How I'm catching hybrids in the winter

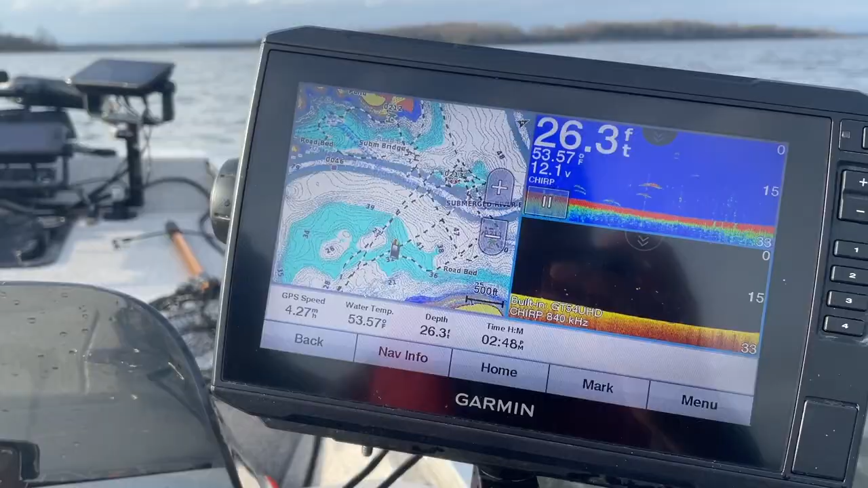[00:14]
On screen: depth 26.3 ft, water 53.57°F
All right so let me talk you through what I'm doing here basically I have the lake map on the
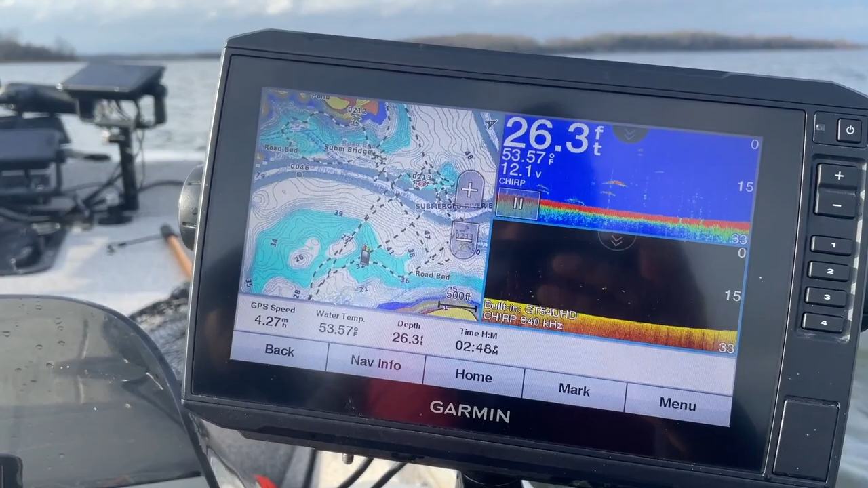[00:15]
On screen: depth 26.3 ft, water 53.57°F
left I have traditional 2d sonar on the top right
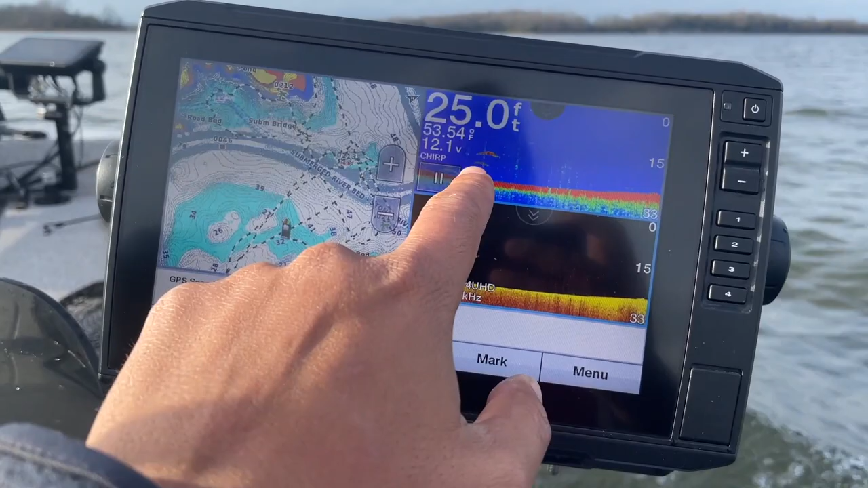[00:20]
On screen: depth 25.0 ft, water 53.54°F
and down imaging on the bottom what I'm doing is I'm just scanning the lake to see
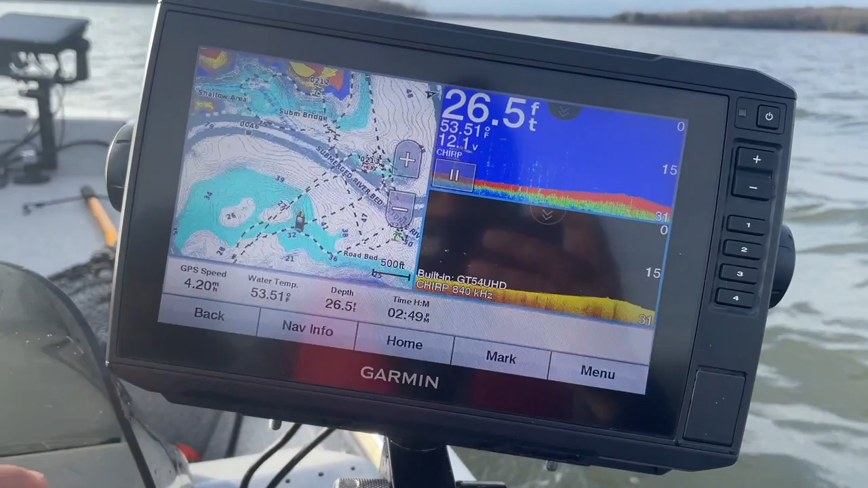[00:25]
On screen: depth 26.5 ft, water 53.51°F
if I can find any fish and then mark those fish and target that area